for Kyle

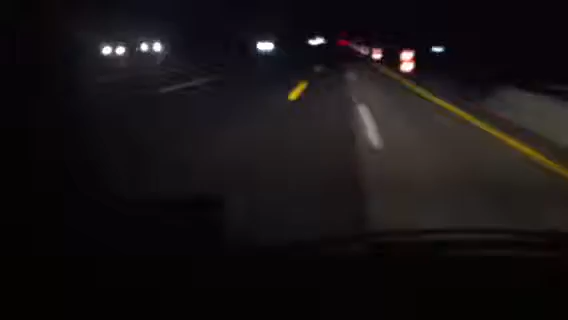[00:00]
Hi, Mr. Zimmerman. We were talking about the Smart on the Autobahn. Now it's construction area, it's only 80. And now there comes the best sign, which means drive,